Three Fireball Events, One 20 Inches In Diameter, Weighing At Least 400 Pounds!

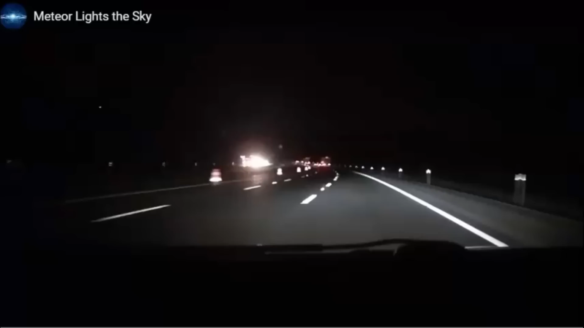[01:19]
This one here from an automobile isn't very bright, but it's right there.
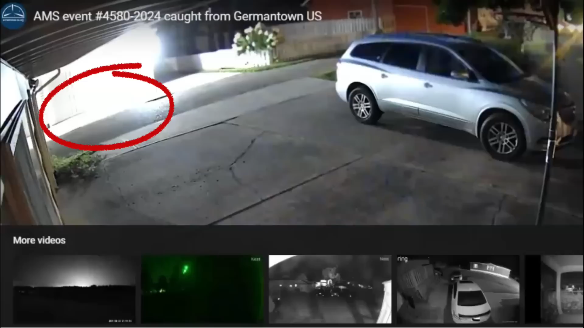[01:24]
And then there's another one of a parking lot here. It actually lights up the ground and another one from their nest doorbell. The whole sky lights up from this one. I think this video was probably the best. It actually breaks up right here.
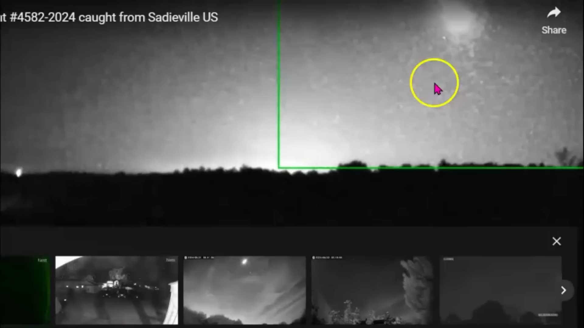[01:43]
Here's an image of it as it comes into view. Let me play the real quick. Right there. Look at that.